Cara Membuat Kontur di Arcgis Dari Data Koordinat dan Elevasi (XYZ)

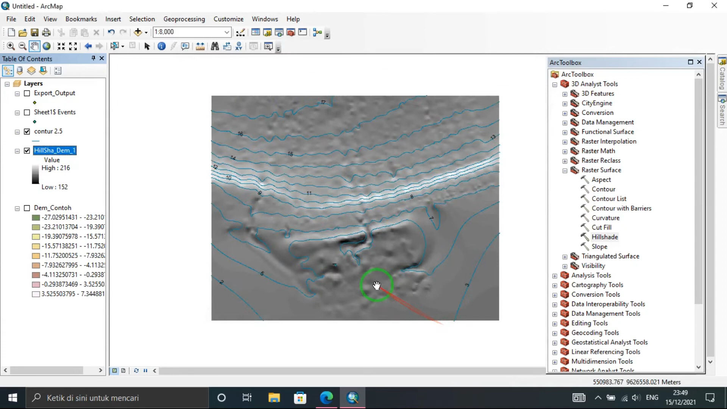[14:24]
nah heels edit tuh seperti ini relief lah ya oke relief nah kemudian terakhir kita isi ininya ya atau warna konturnya diklik dua kali nah kemudian
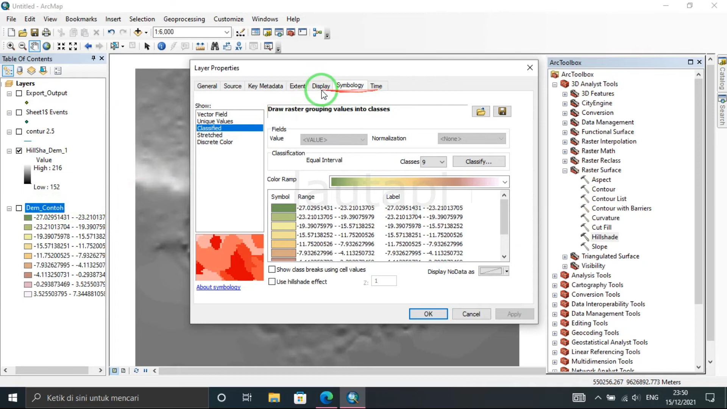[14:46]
pilih ke simbologi misalnya disini saya pakai
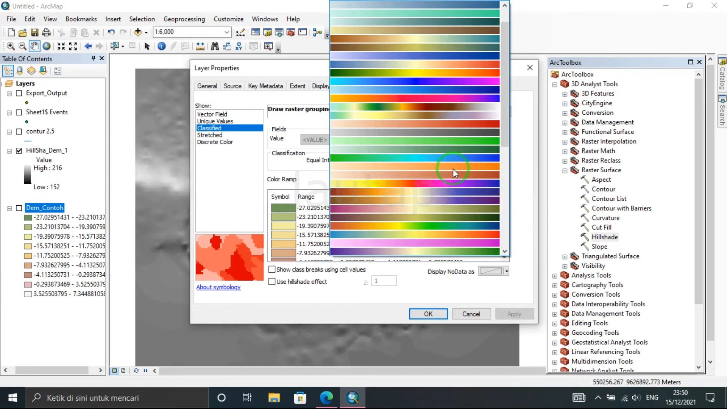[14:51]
ini dan apply nah udah dikasih warna ini kita transparansi nya
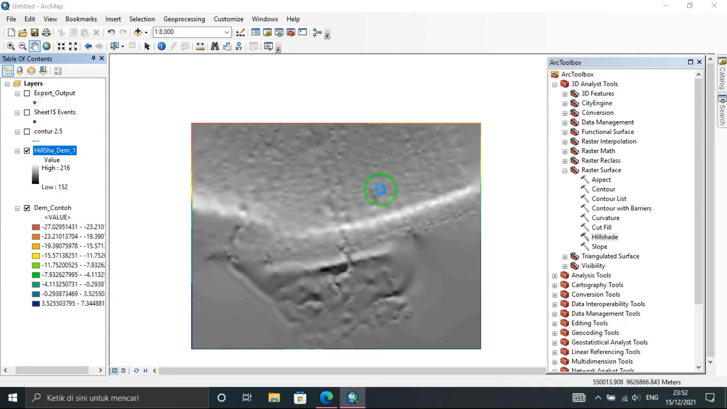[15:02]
menjadi misalnya saya coba 70 ya
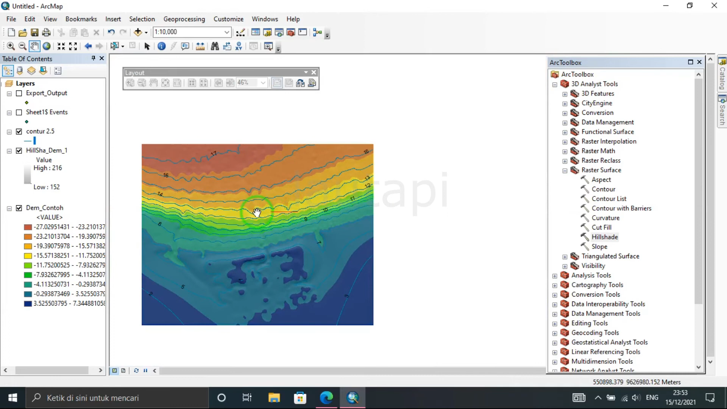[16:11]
berarti skala yang dipakai adalah seperti ini 1
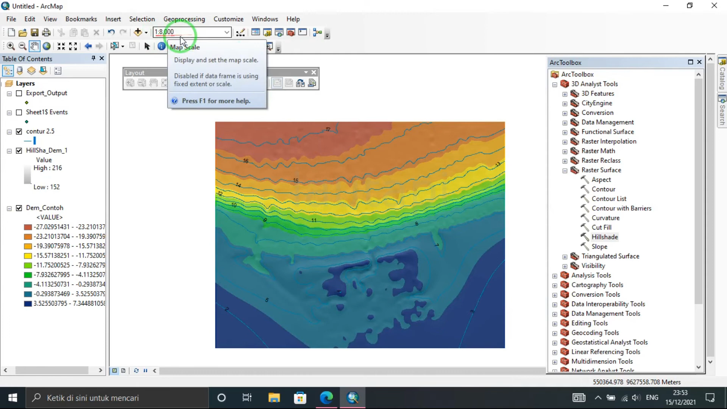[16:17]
banding 8000 nah misalnya ini sudah jadi